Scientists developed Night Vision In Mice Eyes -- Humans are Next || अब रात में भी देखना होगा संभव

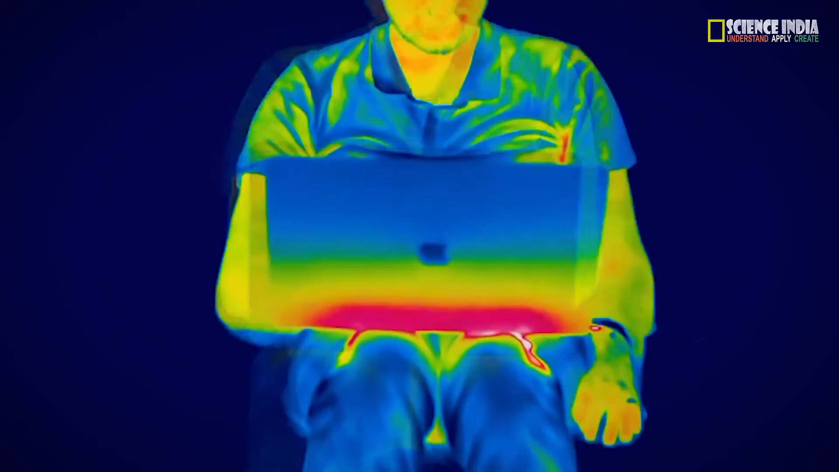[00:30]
दर असल हीट रेडियेशन्स होते हैं जो हर चीज़ से बाहर निकलते हैं लेकिन हमारी
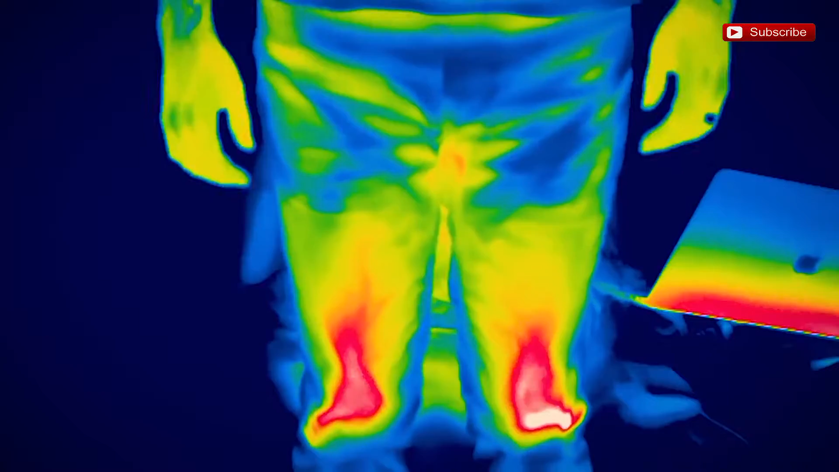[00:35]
यांके इने अब्सर्व नहीं कर पाती है पर धर्थी पर कुछ ऐसे जीव